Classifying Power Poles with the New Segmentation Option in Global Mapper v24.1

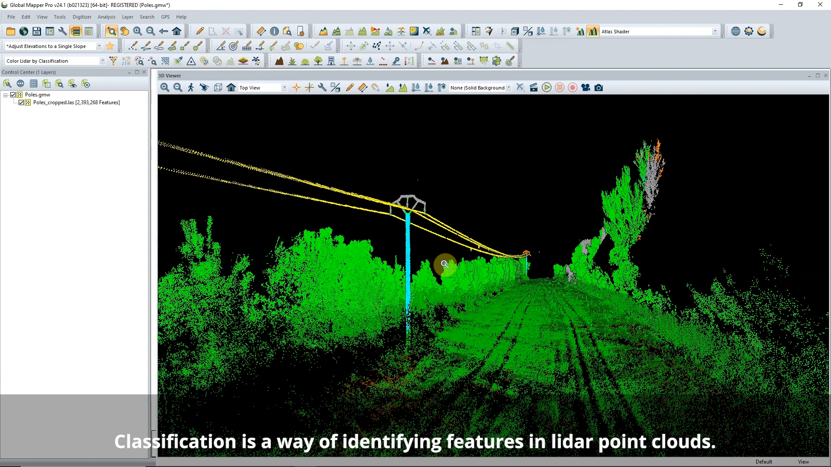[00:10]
Check the box to classify poles alongside buildings and vegetation. This new tool uses the segmentation method to identify features
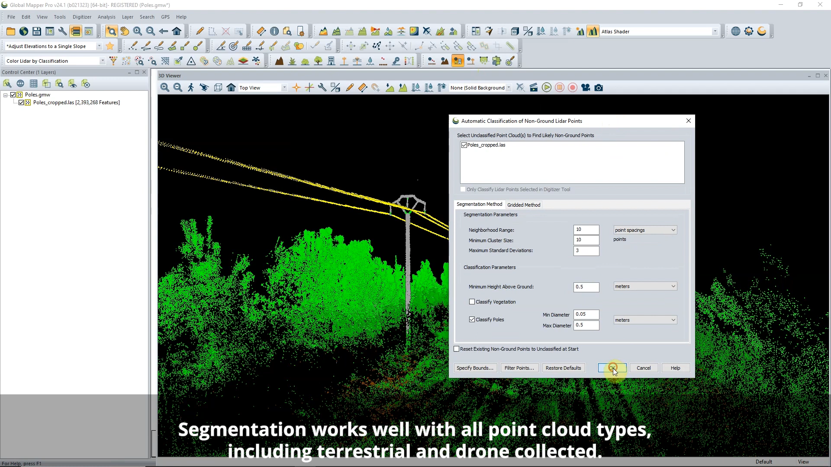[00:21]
in the point clouds based on their shape and attributes. This tool works by identifying cylindrical patterns in the point cloud, similar to how flat planes are used to identify walls and buildings.
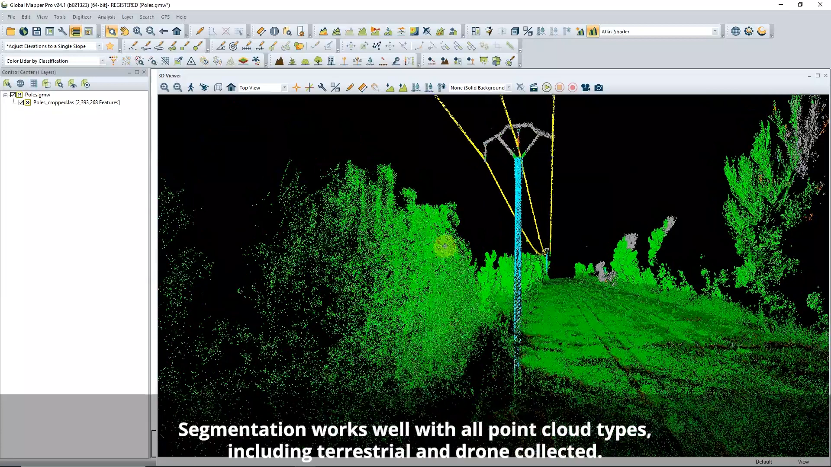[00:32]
Pole classification runs at the same time as building classification.
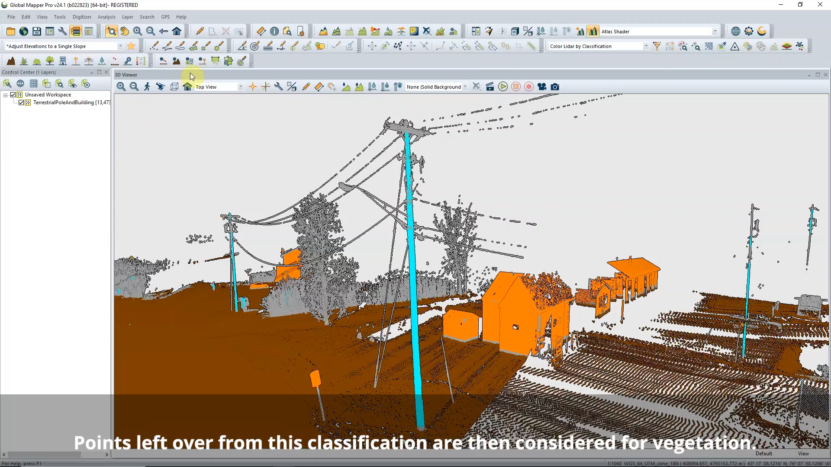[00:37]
It measures curvature values to find surfaces that are very curved, like poles, or very flat, like buildings.
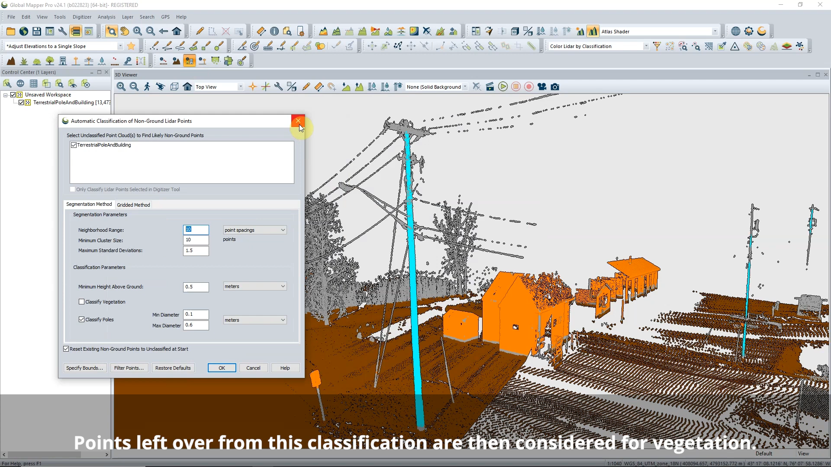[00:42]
Keep the neighborhood large enough that poles are still visible.
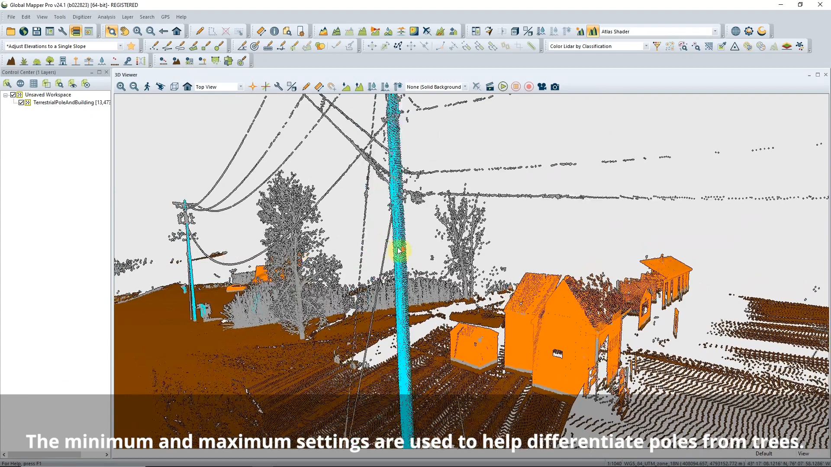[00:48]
For example, if you're only looking for a 0.1 meter patch,
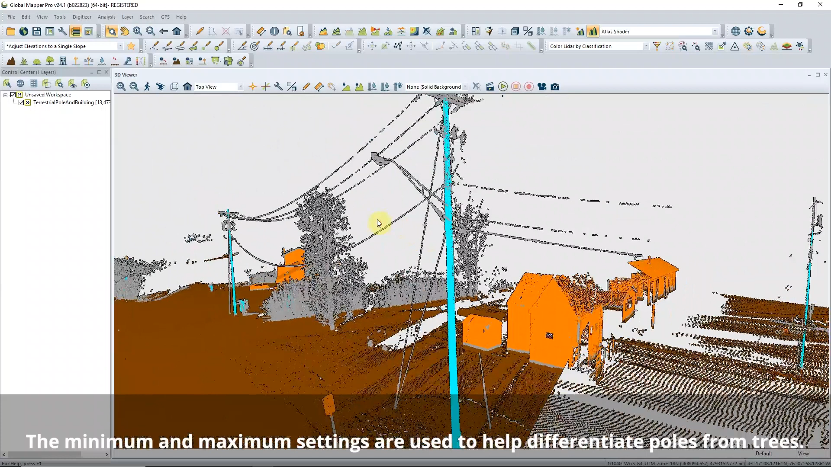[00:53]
a telephone pole will look pretty flat instead of the cylinder we are looking to classify.